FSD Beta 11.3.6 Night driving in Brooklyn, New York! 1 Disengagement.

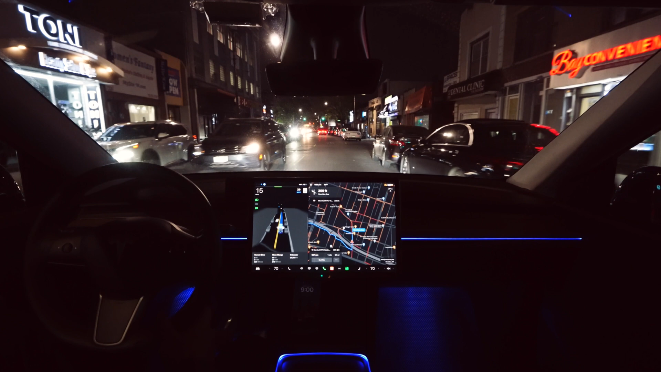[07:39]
okay harsh stop a little bit but but the better still going forward okay better you gotta be in your lane uh
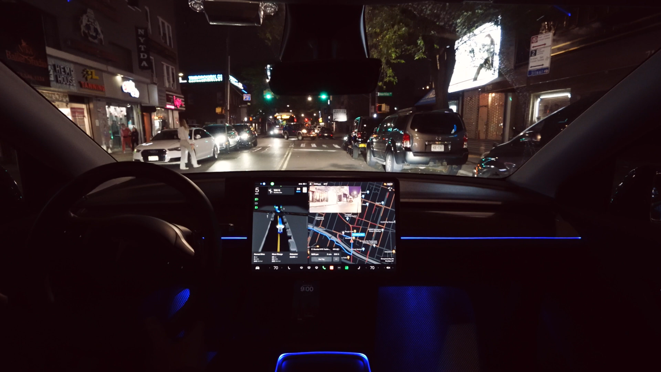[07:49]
it stopped harsh because of the pedestrians very nice very nice okay i gotta disengage the better because i don't know what's the better do here
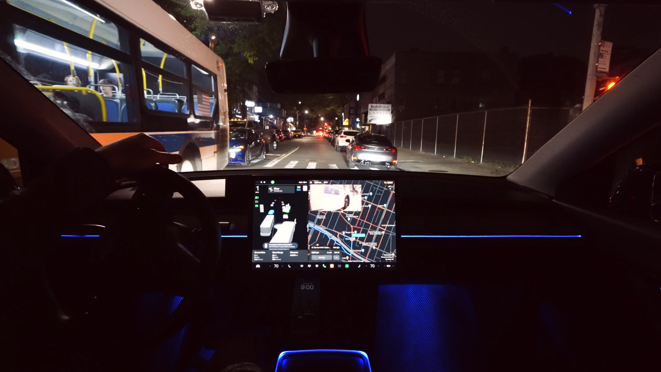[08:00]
okay i'm disengaged the beta and i'm gonna turn by myself here
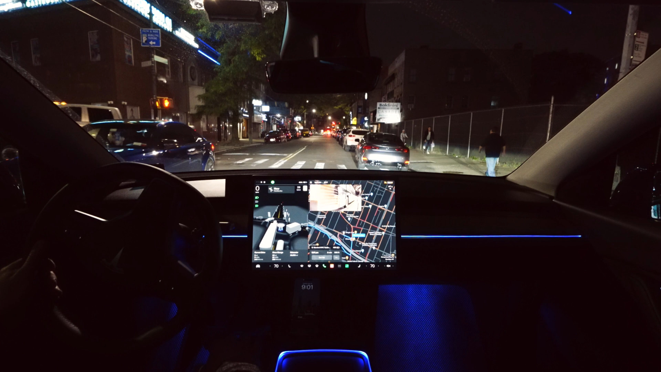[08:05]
actually let me engage the better and let's see if it's gonna turn okay
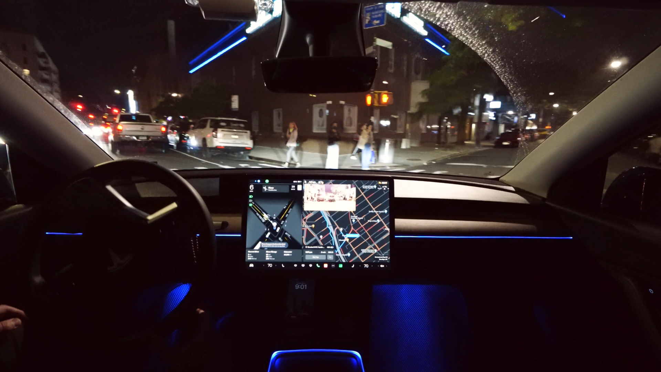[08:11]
i press the brake because there was pedestrian and i think the better could see that
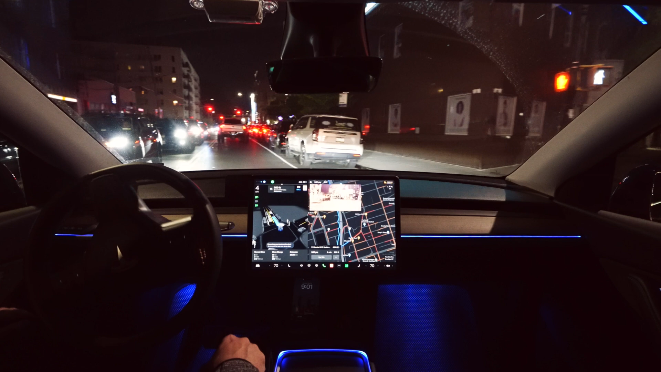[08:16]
and i engaged the better again very nice i mean
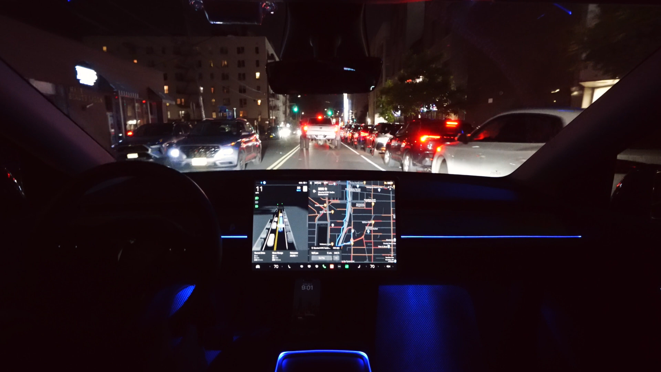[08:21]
that was not that great there with the bus because the better trying to be so close to the bus look how wide this car wow it's like i
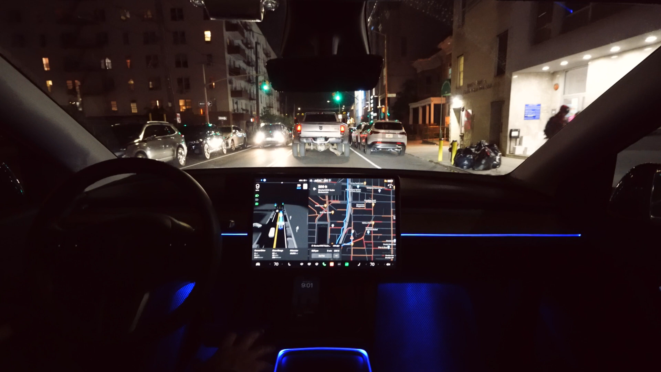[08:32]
don't know super wide okay guys and over here is the my destination uh i'm gonna disengage the beta again i'm just gonna go a little bit